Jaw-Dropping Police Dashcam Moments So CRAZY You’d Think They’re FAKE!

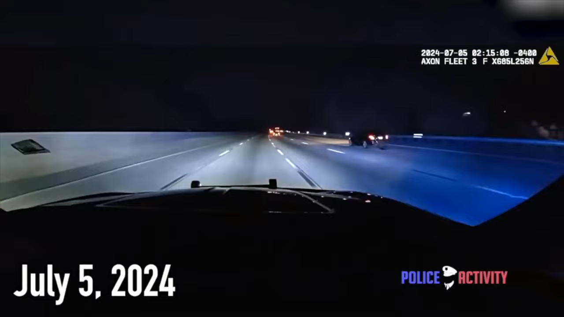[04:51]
On July 5th 2024 Atlanta police departments were pursuing a wanted man The wanted man led police on a chase that reached 200 miles an hour the suspect weaves in and out of lanes narrowly missing vehicles With the high rate of speed officers have to be particularly careful when disabling the vehicle but a well-timed pit manoeuvre does just that
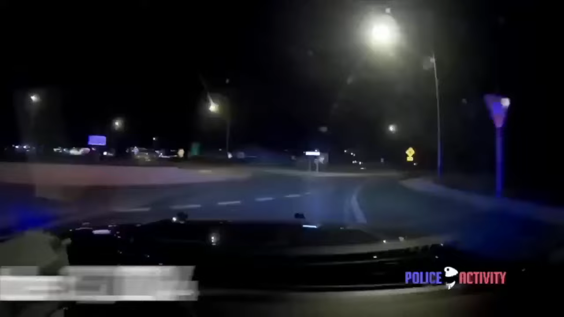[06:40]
On October 3rd 2024 police are seconds away from crashing into a vehicle they've been pursuing with no license plate The officers demand the suspect to surrender Show me your hands!